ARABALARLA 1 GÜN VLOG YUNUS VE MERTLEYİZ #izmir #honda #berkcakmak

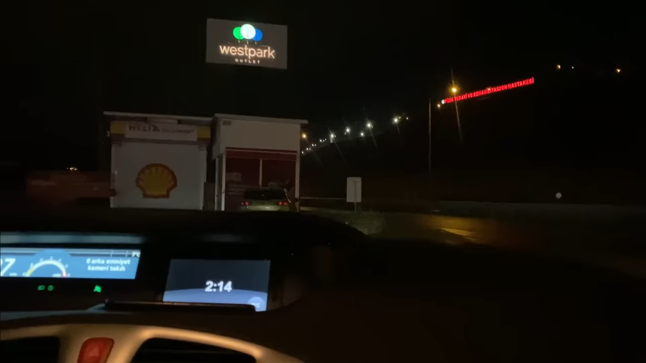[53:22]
Far açık da bizim farı acaba aydınlatıyor mu? Kendini aydınlatıyor mu? Allah Allah. Kimse yok, yürü yürü yürü yürü yürü yürü yürü yürü. Genişten al, genişten al.